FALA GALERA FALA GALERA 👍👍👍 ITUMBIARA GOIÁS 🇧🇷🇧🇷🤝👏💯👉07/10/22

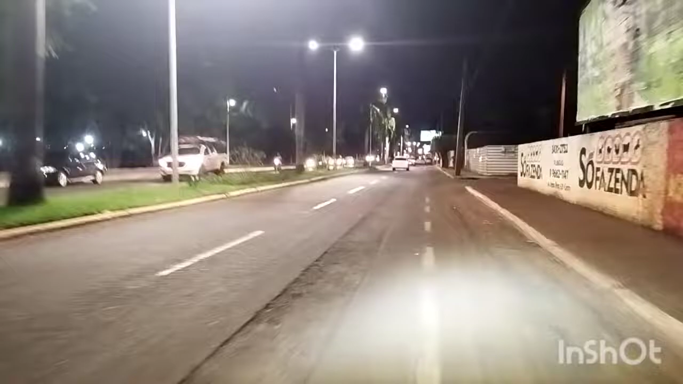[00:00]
iniciando mais um vídeo aqui na beira rio, dando aquele rolé. Quinta-feira à noite, dando esse rolezinho aqui. Tem uma passadinha aqui onde vai ser o nosso belíssimo evento.
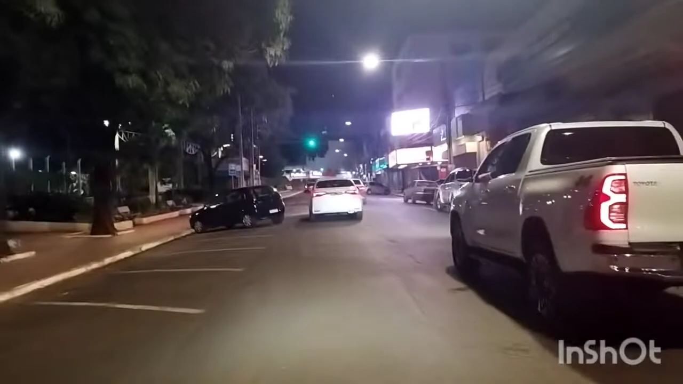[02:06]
Passando aqui no centro de Ituiara.